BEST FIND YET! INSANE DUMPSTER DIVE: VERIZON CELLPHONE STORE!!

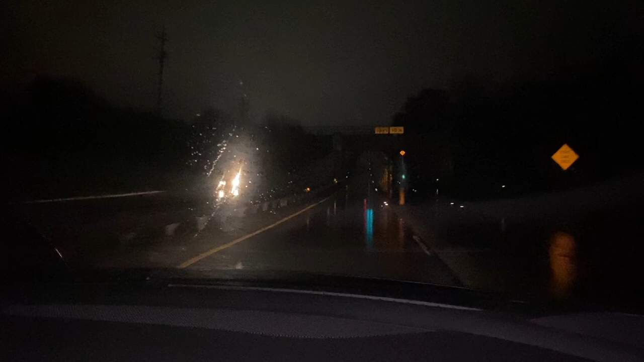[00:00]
what is up guys and guys as you guys can tell it's a rainy foggy night man what do you think man man this might be a good night though it's probably gonna scare away the other dumpster divers so
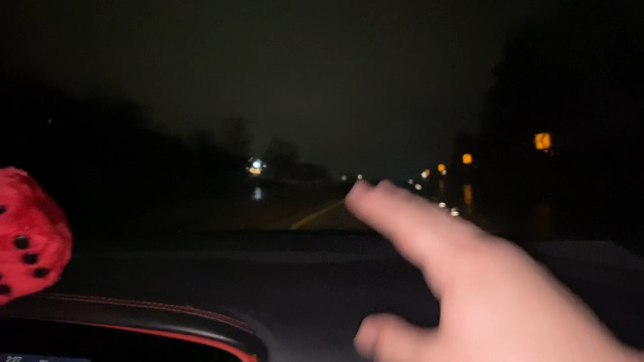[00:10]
we can be lucky yeah we hope because previously as you guys can tell a lot of you guys know a lot of our spots and you guys have been bidding it to us and unfortunately we haven't been getting pretty good scores here and we're having to drive probably like what 40 50 up to even an hour away from our house to get a see if we can get some content if we can find anything which it's all right you know that's the fun about those driving first come first serve but right now guys it is 2 27 a.m.